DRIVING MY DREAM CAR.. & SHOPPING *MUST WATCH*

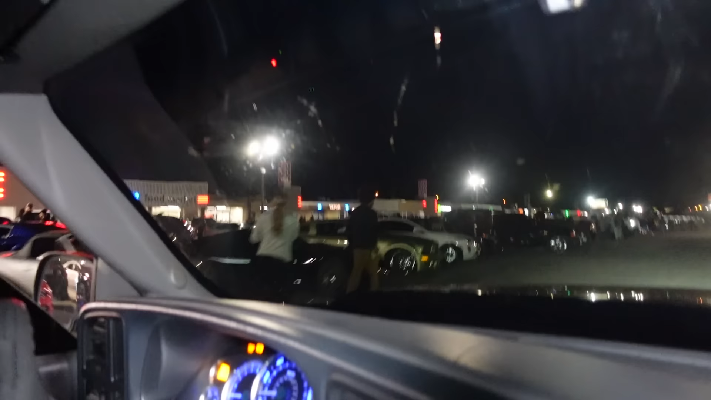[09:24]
The motorcycle doing burnouts, bro. Oh, look. Ooh, look at that C7 right there.